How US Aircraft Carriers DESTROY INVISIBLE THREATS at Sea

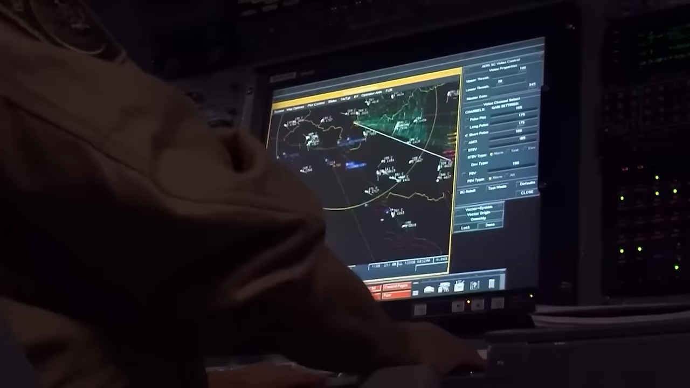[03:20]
they can mess with enemy radars too
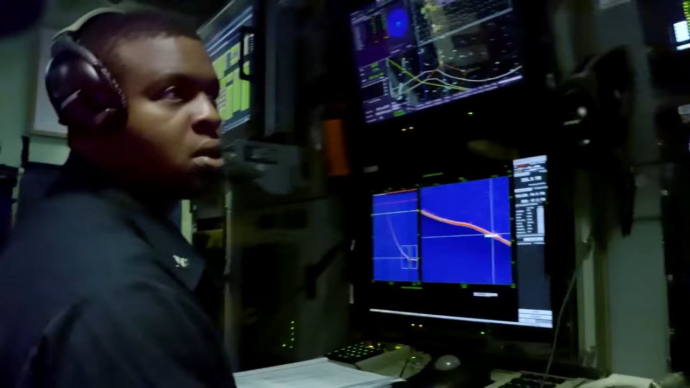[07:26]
on the lookout for hidden dangers with sonar that can listen for the quietest whisper
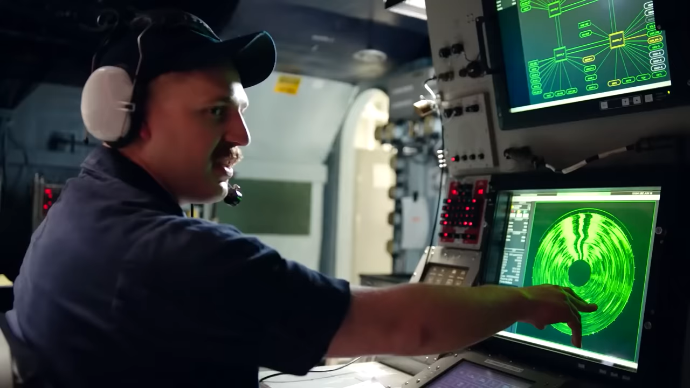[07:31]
of a submarine and radars that can spot sneaky missiles they're experts at detecting
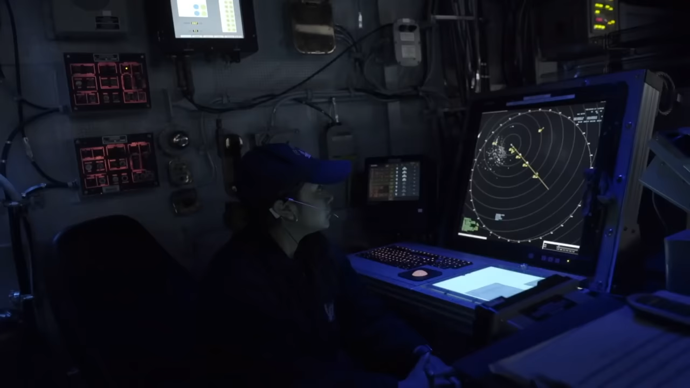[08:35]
distinguishes threats with such accuracy that it's like having a hawk's vision in
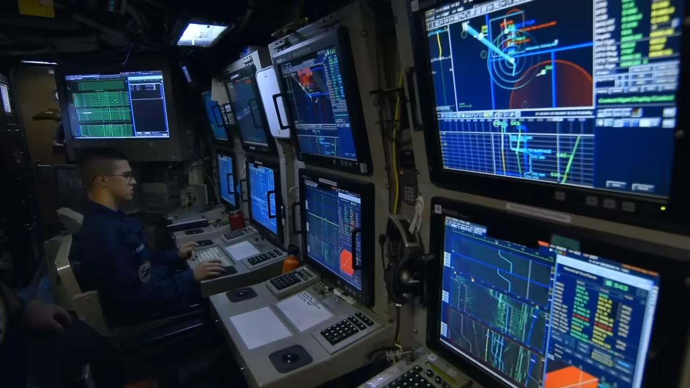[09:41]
network weaves together all their data creating a shared canvas of awareness so no threat goes unseen or unchallenged